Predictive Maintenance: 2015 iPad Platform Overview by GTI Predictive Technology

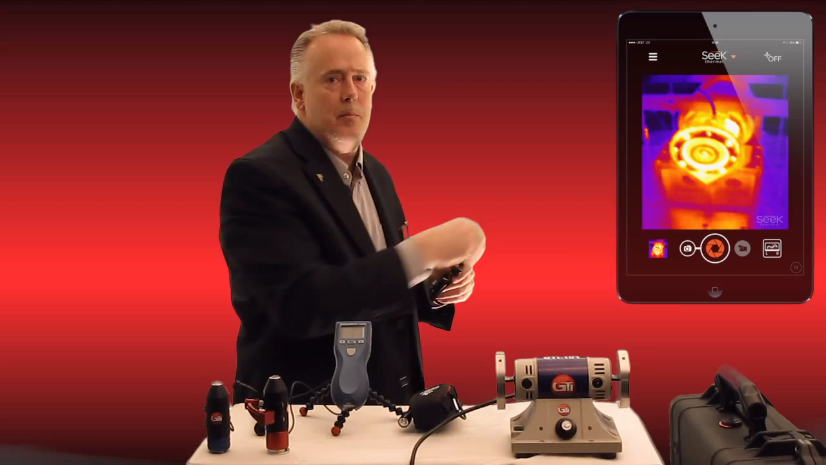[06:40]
images that you see behind me of anything that might be a loose connection in an electric box or a motor on the ceiling that we can't measure temperature of we're able to simply do from the iPad now to mention this little device is not only a handy add-on but any of the data that